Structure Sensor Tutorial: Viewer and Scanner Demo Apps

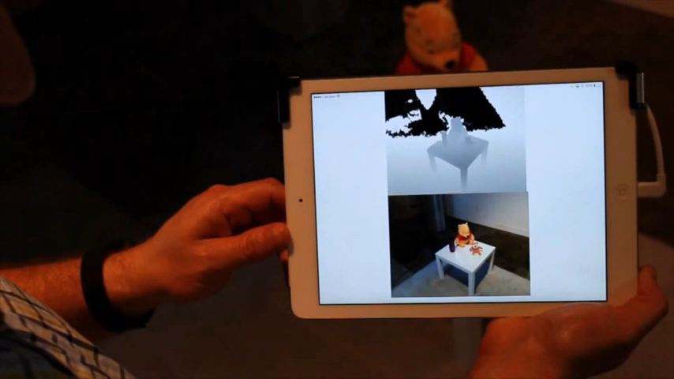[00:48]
On the top I have the structure sensor's depth feed, and on the bottom of the iPad's color camera feed.
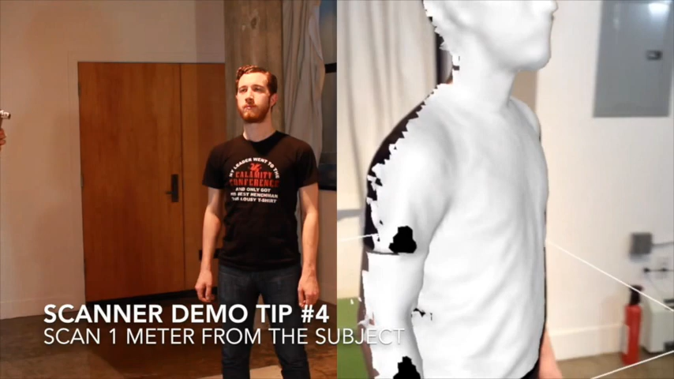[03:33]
typically those holes will be filled in as the structure sensor requires more data.